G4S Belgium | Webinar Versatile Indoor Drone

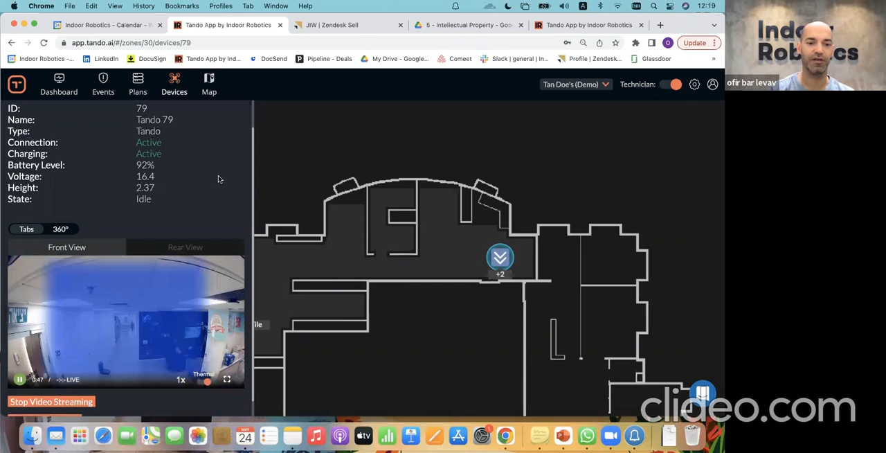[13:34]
and now you're getting a thermal overlay on the video. Currently, everything is blue because there are no specific anomalies.
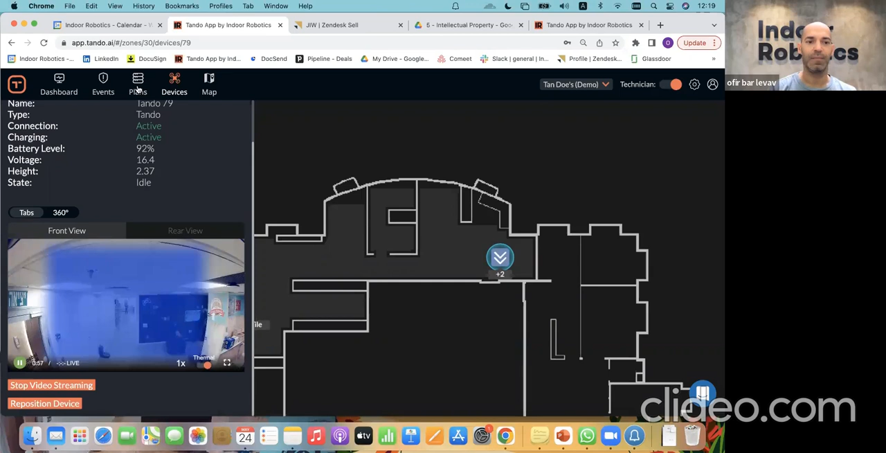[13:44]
If we go to the plans tab, this is really where you set the missions or launch ad hoc missions.
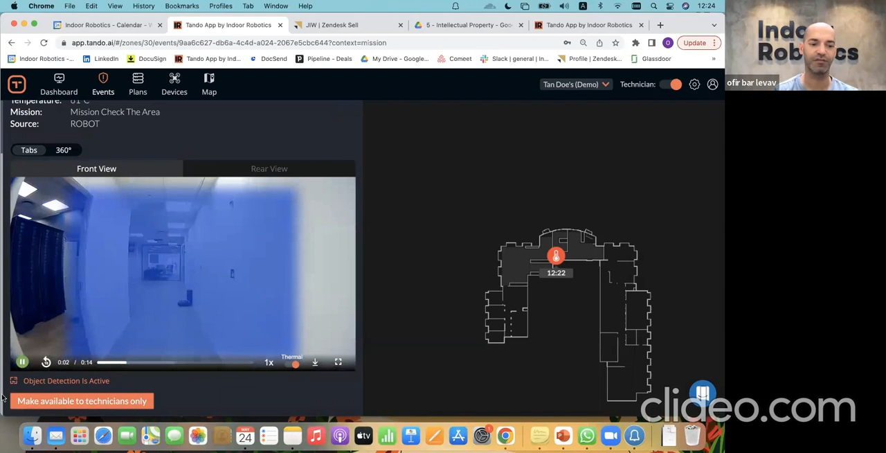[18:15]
seven seconds before the anomaly, seven seconds after.
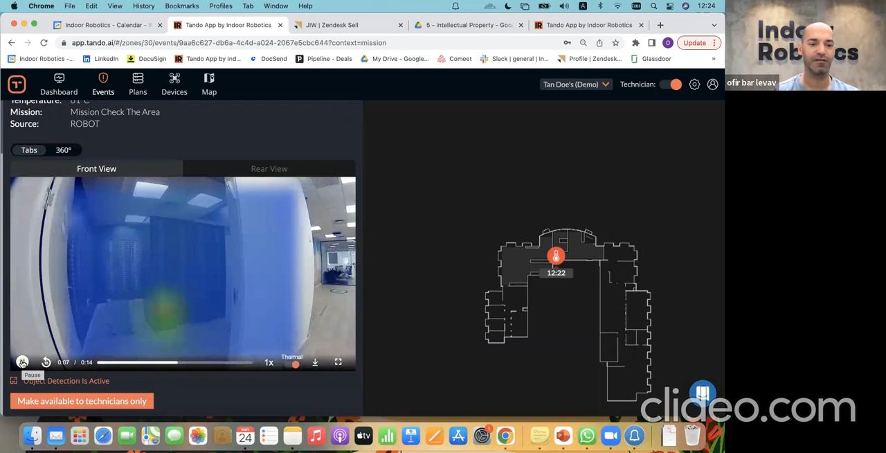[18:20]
What you can see here is that it's a thermal anomaly. So the system automatically provides the thermal overlay and it identified this heater that I've asked the team in the office to leave on for the purposes of this demo.